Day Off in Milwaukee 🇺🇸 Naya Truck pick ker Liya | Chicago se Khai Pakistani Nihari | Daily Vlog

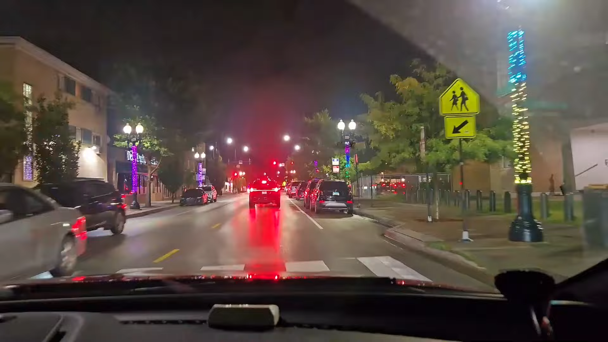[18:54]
बोटीक्स हैं और काफ़ी सारे ये लगेगा जी ग्रोसरी
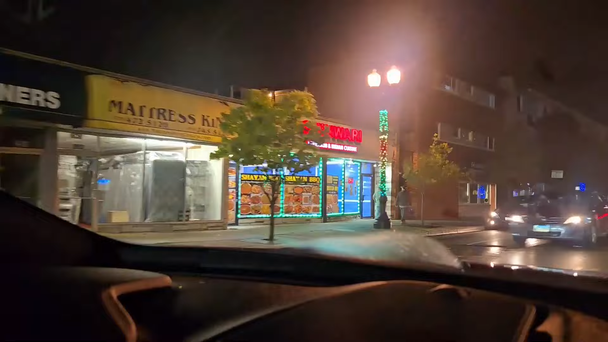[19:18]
क्या जी शिनवारी पाकिस्तानी कुजीन है म्यूजिक हाउस ये क्या
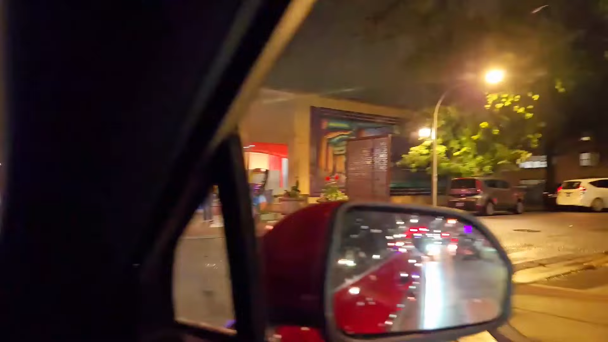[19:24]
आइटम है सर दाढ़ी कहाँ लगाएं पहले ये आप कहीं भी आप लगा दो यहाँ पे ये भी एक ग्रोसरी स्टोर है तो
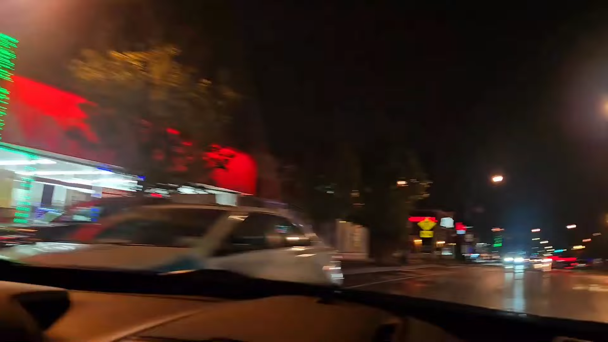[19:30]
यहाँ से जी आपको ये देखिए अनमोल रेस्टोरेंट बंद हो रही है, ये देखिए ना ये मिलवाकी में भी है अनमोल रेस्टोरेंट।
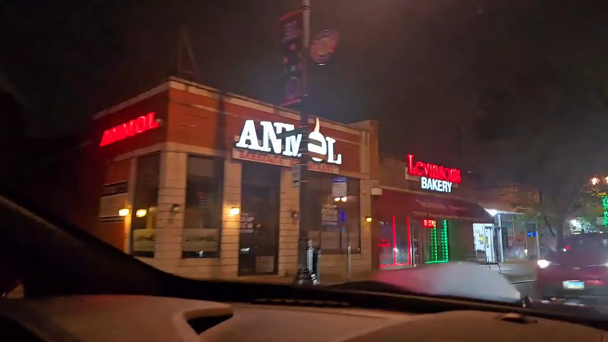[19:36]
चले बाकी आपको बाहर निकल के दिखाते हैं।
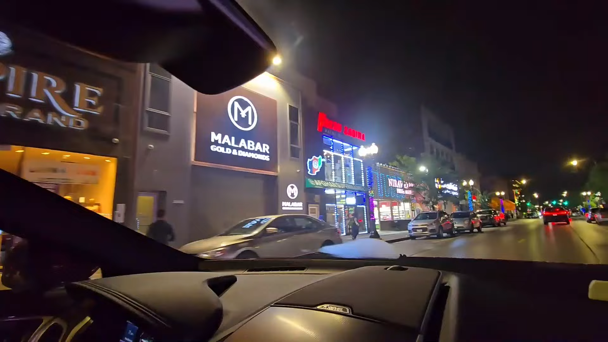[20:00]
हाँ इसके आगे लगा दो यहाँ पे, ठीक है।
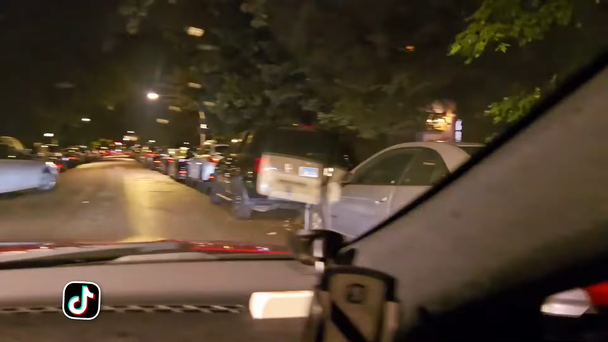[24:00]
यहाँ पे ज्यादा वन वेज है जी। उतनी सी जगह में लगानी है, चेक करो जी, फुल बटा फुल। ओके जी फाइनली हम अपने ट्रक के पास पहुंच गए हैं, बस यहाँ से ट्रक पिक करेंगे और रफू चक्कर हो जाएगी।